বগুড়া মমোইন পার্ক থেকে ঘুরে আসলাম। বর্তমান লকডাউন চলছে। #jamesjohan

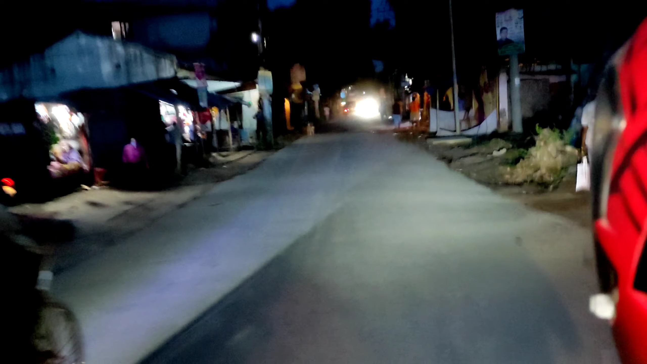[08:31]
বগুড়া উপশহর। তো উপশহরের দিকে যাচ্ছি, এদিক দিয়ে আমরা বাসার দিকে যাব।
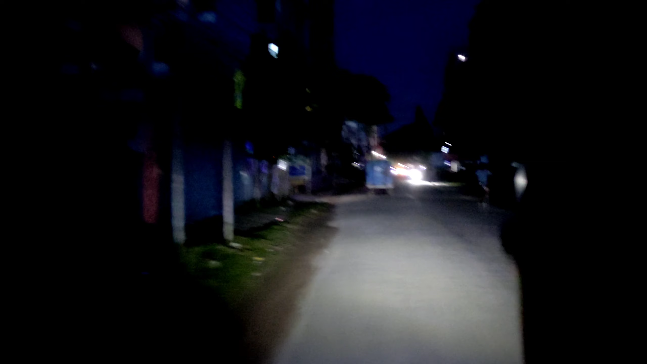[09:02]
এলাকা বগুড়ার মধ্যে, এই এলাকার তারিফ না করলেই না,
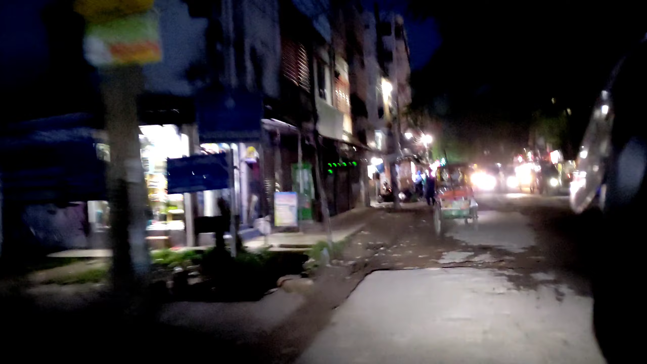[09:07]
মানে বগুড়া শহরের অনেক গোছালো যাক বলে, অন্যান্য এলাকার চাইতে এই উপশহরটা অনেক গোছালো।
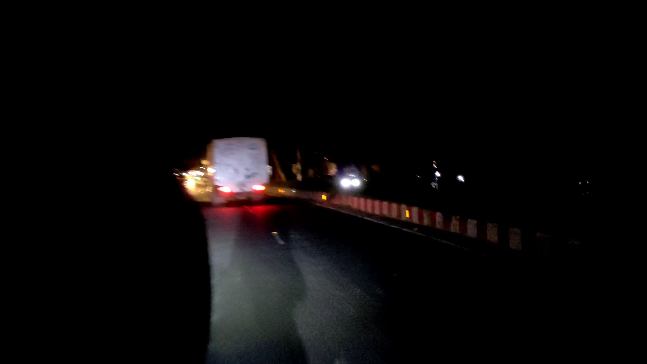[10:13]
বন্ধুরা আমরা এখন মহিলা কলেজের সামনে প্রায় চলে আসছি, হাইওয়েতে উঠলাম, আর হয়তো 1 মিনিট লাগবে।